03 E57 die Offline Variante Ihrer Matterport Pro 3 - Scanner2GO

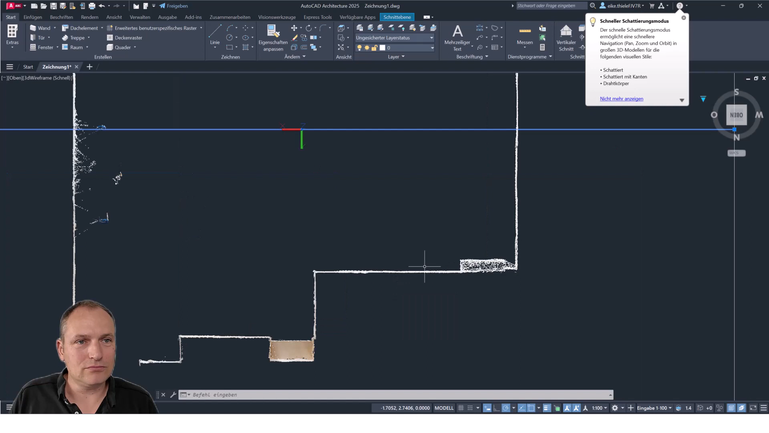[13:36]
wenn man hier die Linie absetzt, da kriegt man die Räume relativ gut und schnell konstruiert.
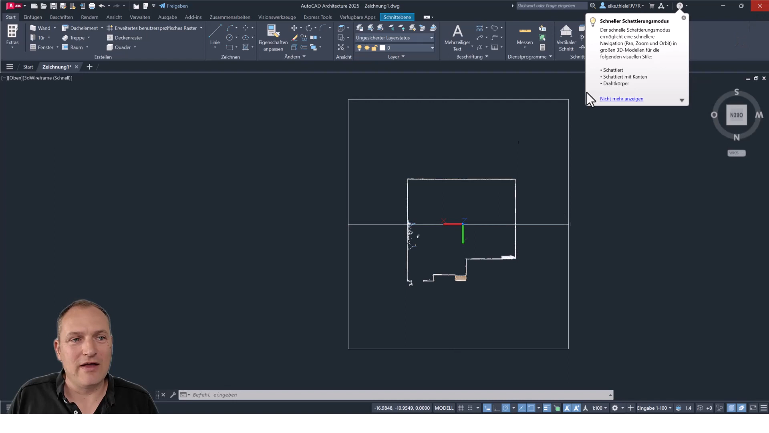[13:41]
Wechseln wir zu dem nächsten, aus meiner Sicht interessanten Tool Inventor. Einfach mal, um in die Produktionsrichtung mal zu schauen.
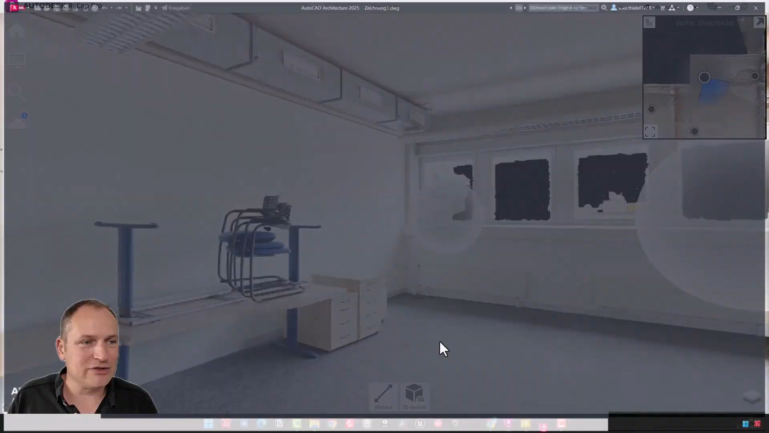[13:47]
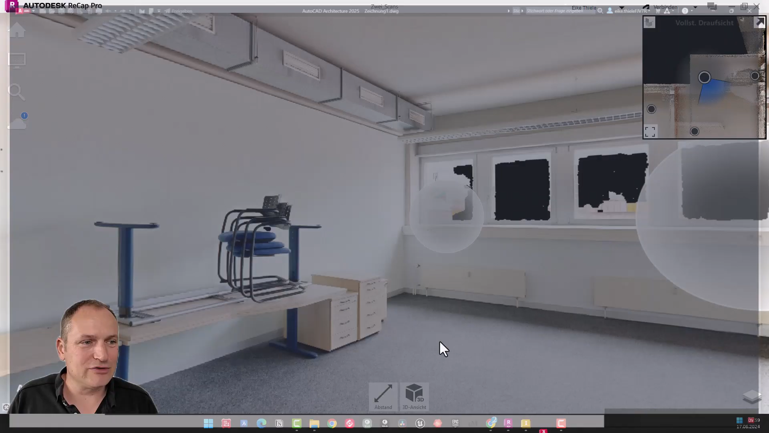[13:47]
Ich habe das hier schon mal aufgemacht.
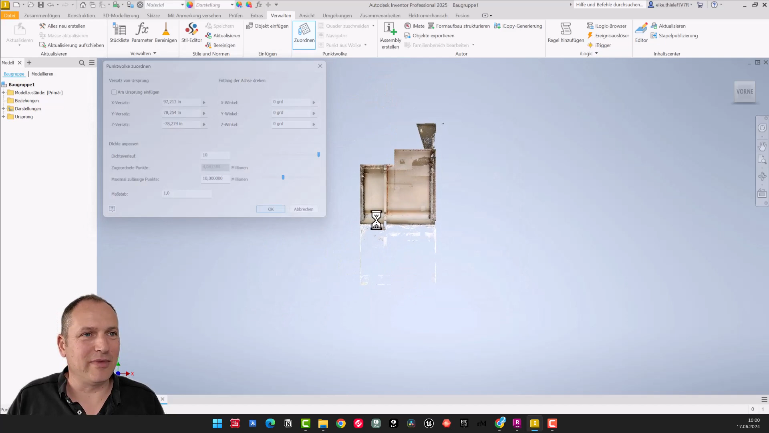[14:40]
So, und hier auch dasselbe. Also Sie haben jetzt hier, ich gucke auch hier mal einfach von der Seite drauf.
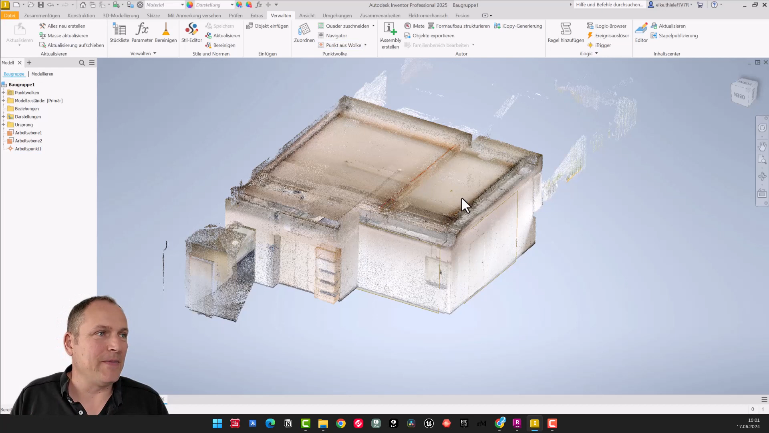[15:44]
Und der zweite interessante Punkt, der jetzt hier so auf den ersten Blick ist, ist halt Punkt auf Punktwolke. Das heißt, er fängt jetzt hier in der Oberfläche einen Punkt und kann dann im Prinzip als Arbeitspunkt definiert werden. Das heißt, man kann sich da relevante Punkte definieren und die dann auch entsprechend nutzen. So, und dann machen wir mal das letzte Thema.
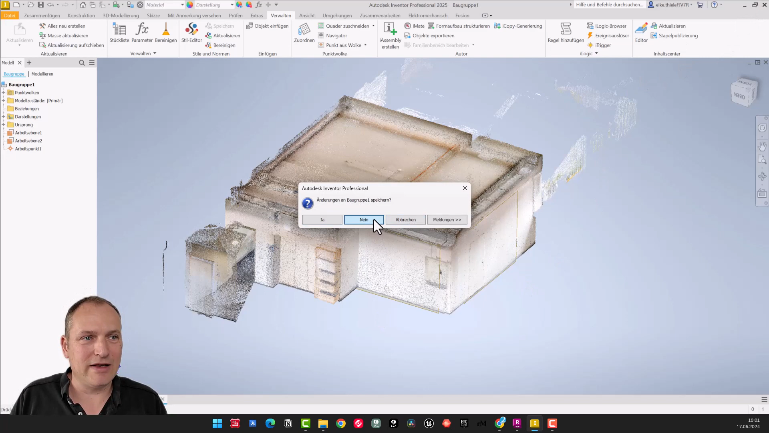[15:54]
Nein, auch nicht speichern. Und das wäre jetzt ja sicherlich Revit.
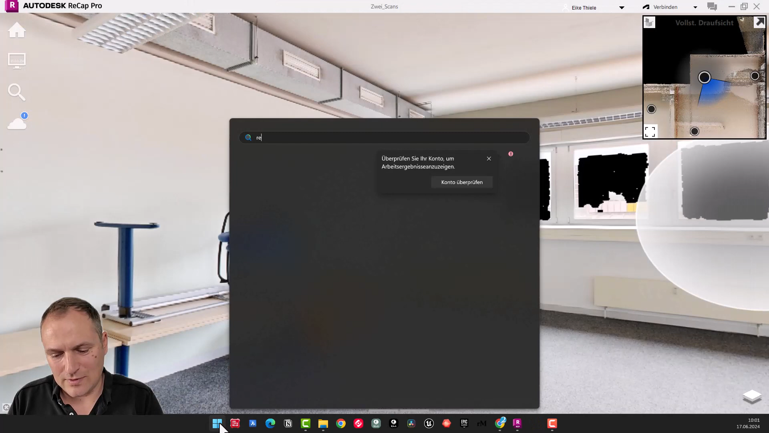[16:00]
Und hier im Hintergrund sehen Sie, ich habe immer das Recap Pro offen. Das ist nicht erforderlich.
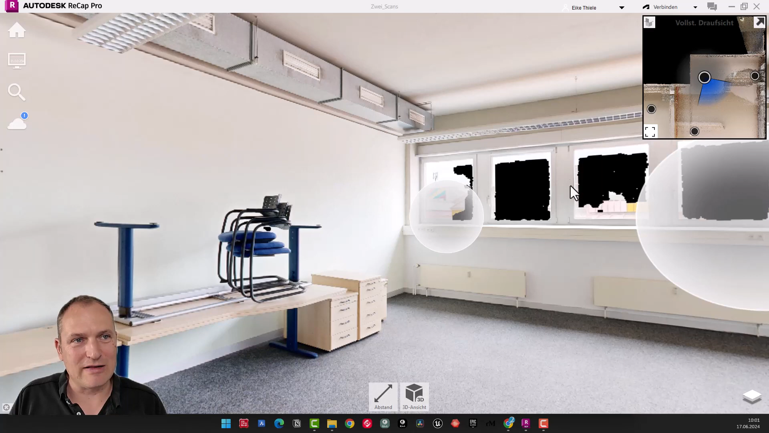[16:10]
Aber der Hinweis, während das Revit jetzt startet, ist halt, ich habe immer parallel beide Sachen offen.
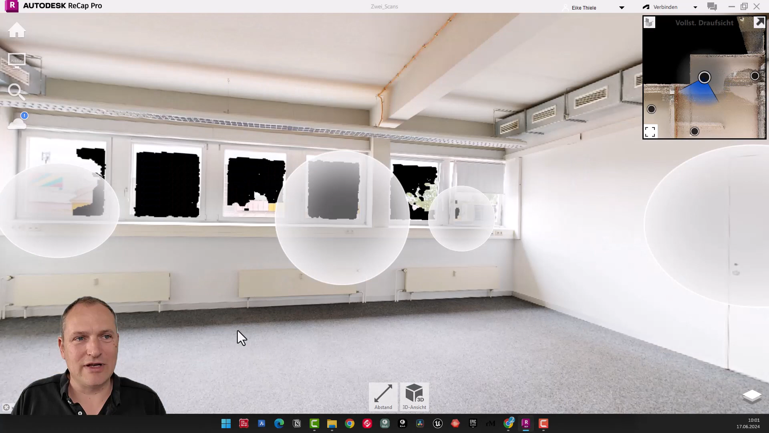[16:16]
Also ich in der einen Seite kann ich dann mich navigieren, kann erkennen, ja, was ist das hier vor dem Vorsprung? Ja, okay, das ist ein Kabelkanal, kann ich auch noch dichter rangehen.
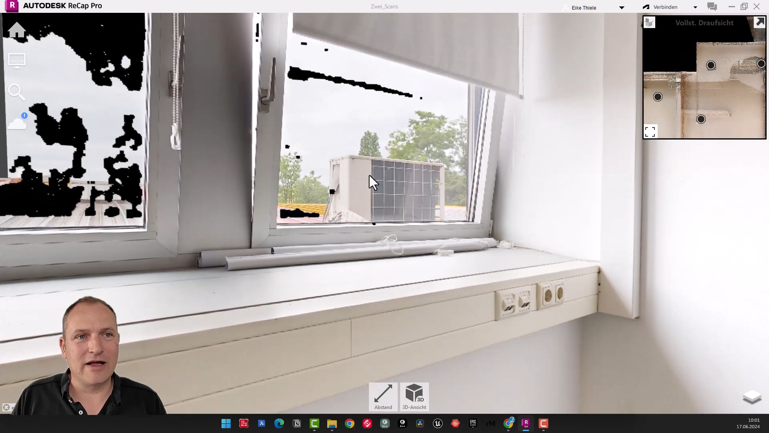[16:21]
Und dann sehe ich das auch deutlich und weiß, da ist ein Kabelkanal. Und wenn ich dann im Schnittansicht, im CAD, dann sehe, okay, was ist denn das eigentlich für ein Vorsprung? Dann ist das relativ einfach zu interpretieren.
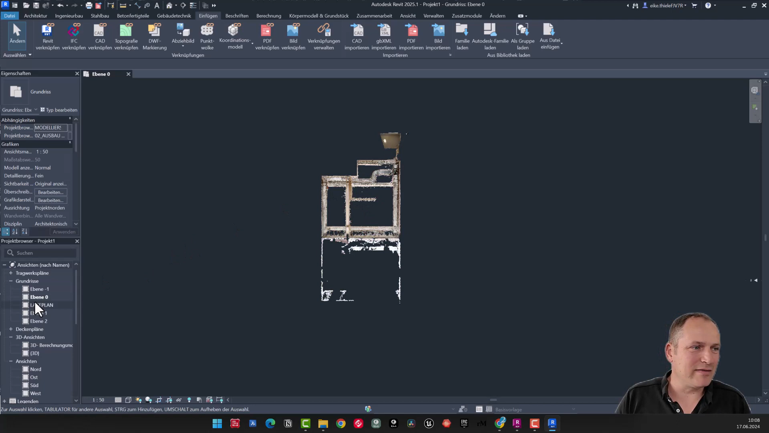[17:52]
Wenn, man kann ja die Punktwolke dann auch noch in der Höhe etc. anpassen. Bei Revit ist es ganz einfach, Sie können halt da dann sagen, okay, ich passe meine Geschosshöhen an. Um das jetzt mal im Detail zu sagen, wenn ich jetzt mal hier auf die Nordansicht schaue,
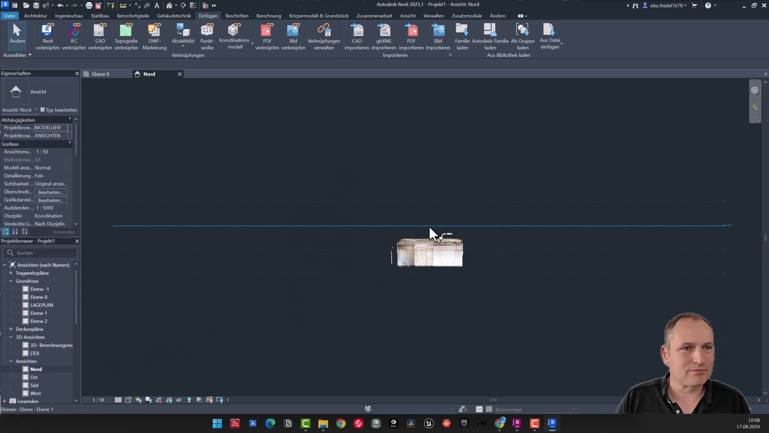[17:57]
dann sieht man halt jetzt hier,
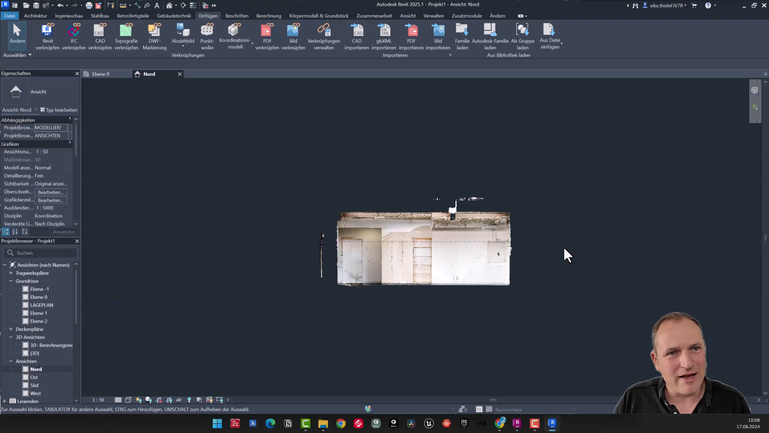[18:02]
ich habe hier meine Ebenen und Sie können jetzt natürlich hergehen und könnten sagen, okay, ich schiebe jetzt meine Punktwolke hier auf das Niveau.
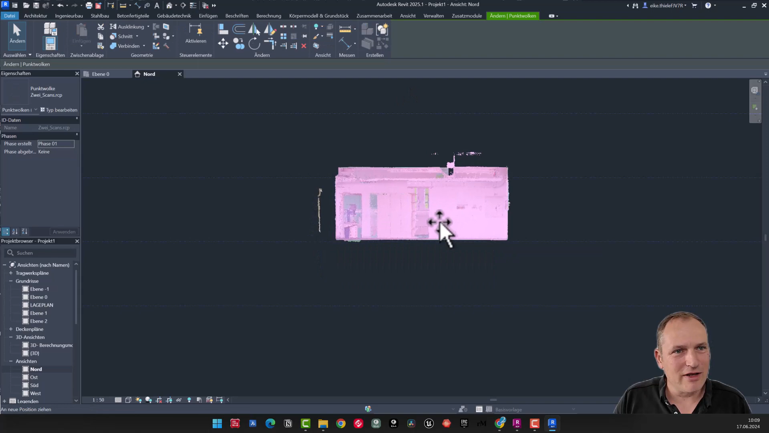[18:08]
Also schlauerweise kann man hier natürlich dann irgendwie einen Punkt im Boden fangen und dann den genau auf die Höhe setzen.
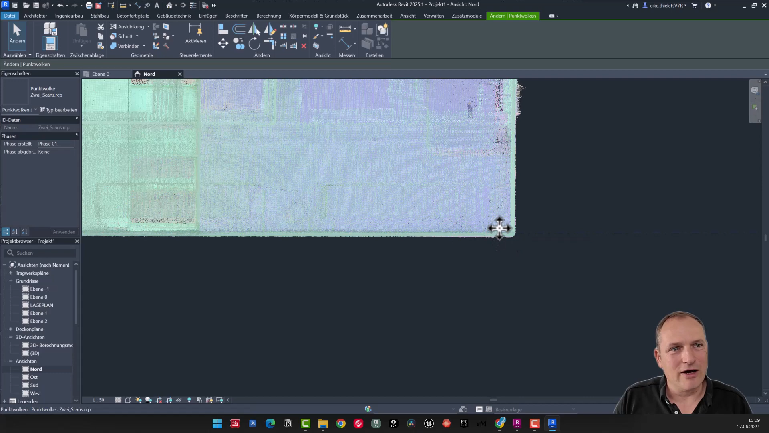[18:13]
Und dann können Sie die Geschosse ausrichten.
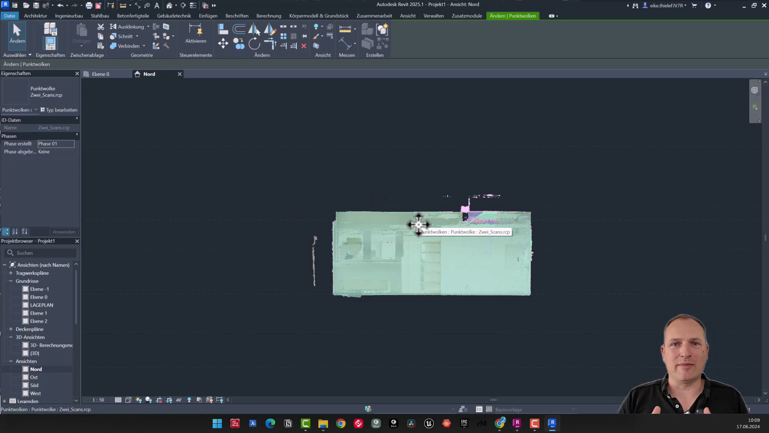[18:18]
Also normalerweise hat man ja eine Punktwolke, die über mehrere Ebenen geht. Dann hat man hier direkt die Ausrichtung. Und dann gehe ich nochmal drauf auf die Ebene 0.
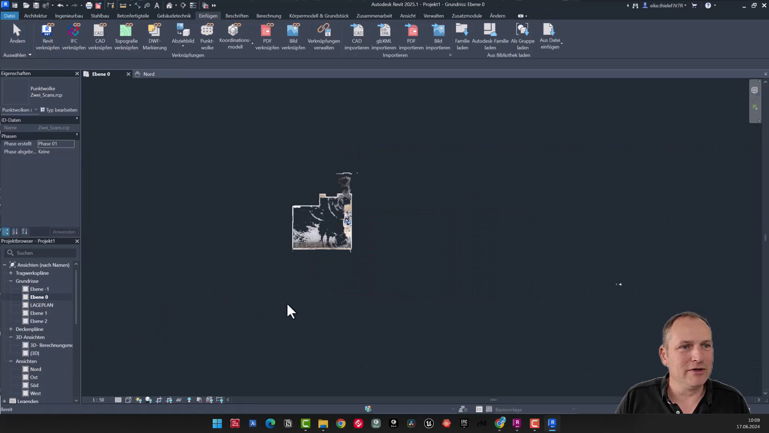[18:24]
und ich setze einfach mal einen Schnitt durch, dass man hier auch sieht, dass man sowas schneiden kann.
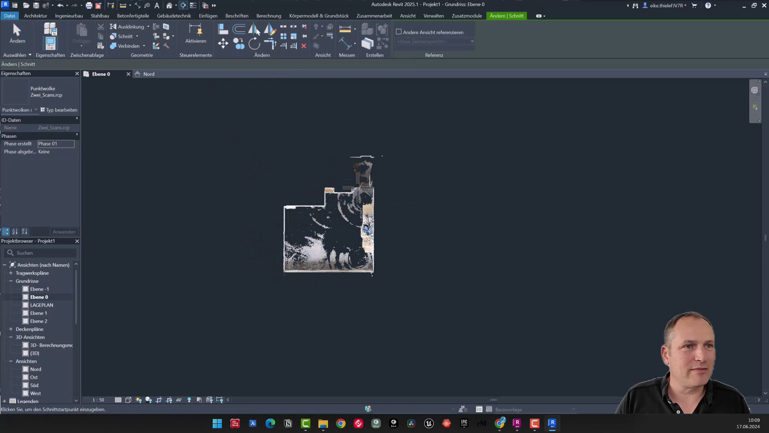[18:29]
Ich mache mal vielleicht hier, hier ist die Tür.
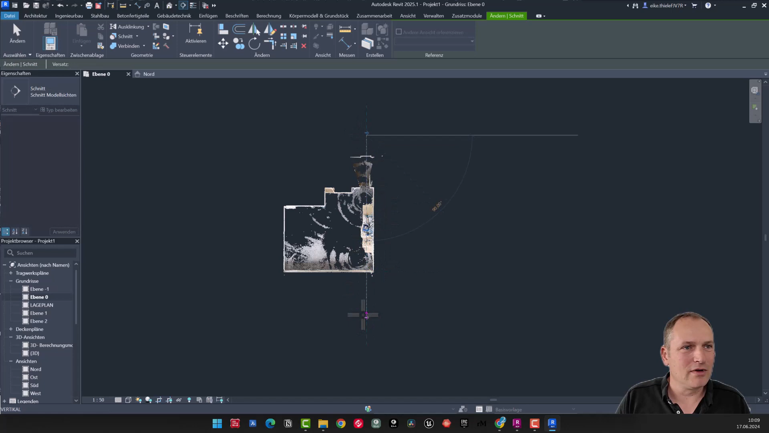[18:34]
So, dann haben wir hier ein bisschen Gelände und dann mache ich den Schnitt mal dünn. Dass wir da mal eine Konturlinie erkennen können.